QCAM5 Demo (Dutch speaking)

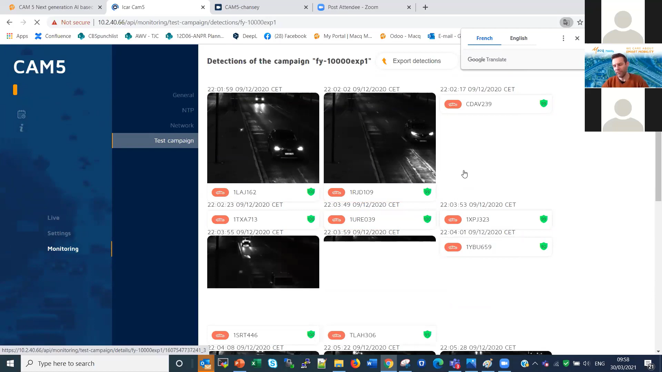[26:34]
Ja, dit is effectief op de camera zelf. Dus je hebt daar geen backoffice meer voor nodig. Als je zelf je evaluaties wilt doen. Ik ga eens even zien. Dus dit is de kwaliteit van onze afbeeldingen.
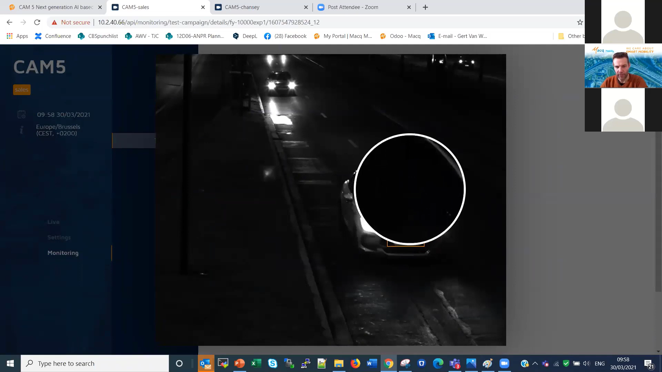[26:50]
Dus je ziet die contouren van die voertuigen heel goed. We proberen het beeld. Omdat het beeld met nachtbeelden is dat er heel vaak heel hard geflasht wordt. Om die nummerplaat te zien.
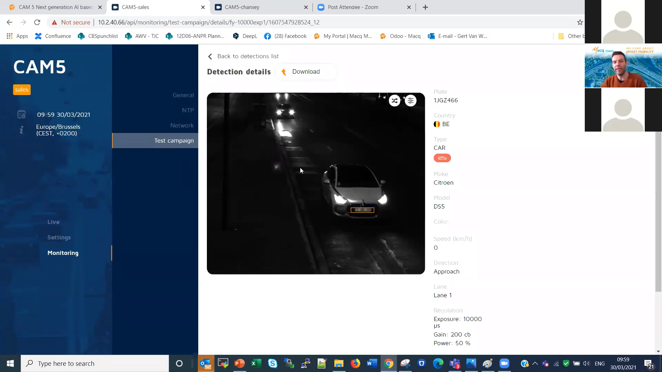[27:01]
Maar dan zie je geen contouren meer van de voertuigen. Wij proberen het iets anders aan te pakken.
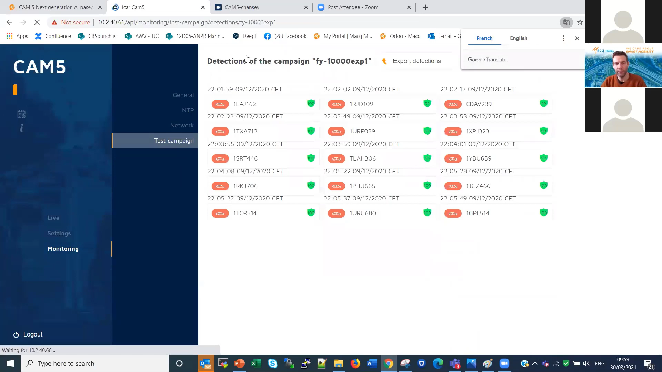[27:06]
Is dat we proberen het voertuig zo goed mogelijk in beeld te nemen. Met toch de kwaliteit van de nummerplaat. Waardoor dat we die nog altijd perfect kunnen lezen. Dus ik zal nog eens een pakken. Bijvoorbeeld hier.
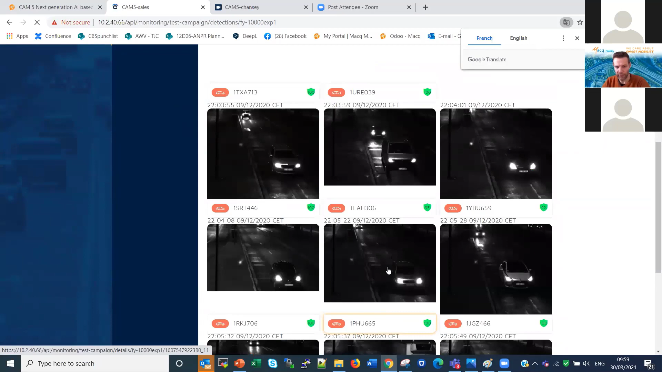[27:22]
Die vrachtwagen. Dus je kunt echt redelijk veel details zelfs zien. Zelfs tijdens de nacht. In dit dinges.
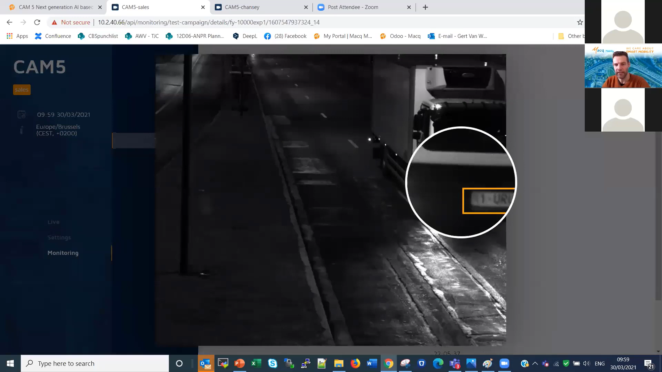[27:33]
En dan de nummerplaat. De nummerplaat is voor ons goed genoeg om te kunnen lezen. Maar de kwaliteit van je nachtbeeld wordt veel hoger.
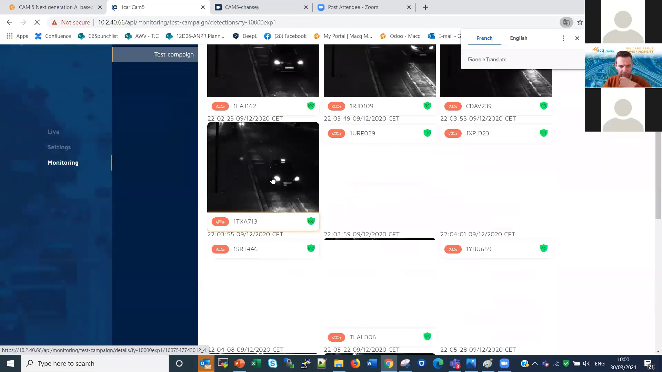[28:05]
Maar ik weet niet of hij toen al de MMR geactiveerd was op deze camera. Dus je kunt hier ook op basis van nachtbeelden zelfs kun je je merk en model gaan directeren. Dat gaat nu elke keer lukken. Maar we hebben daar toch wel denk resultaten van 80-90% die we daar ook op halen. Maar uiteraard, als het op een autostraal is waar nul omgevingslicht is. Dan gaat het waarschijnlijk niet lukken. Allee, dan haal je eerder die 80%.
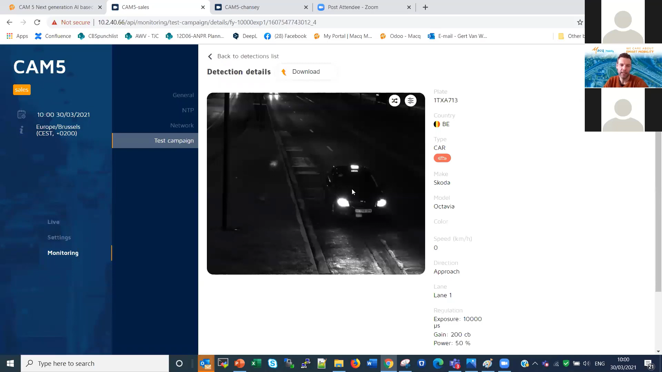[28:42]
Als er iets of wat omgevingslicht is. Dan haal je ook percentages van 90-95% ook op MMR gedurende de nacht. En vandaar dat het belangrijk is voor ons dat we de nacht beelden. Dat die niet zwart zijn. Maar dat die toch zo goed mogelijk zijn.